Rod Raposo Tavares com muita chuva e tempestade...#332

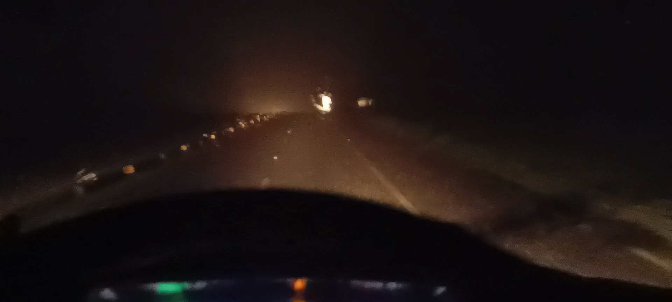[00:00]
região de Tapetininga, estado de São Paulo, sentido Ourinhos. Chuva Deus dará, agora 1h19 da madrugada.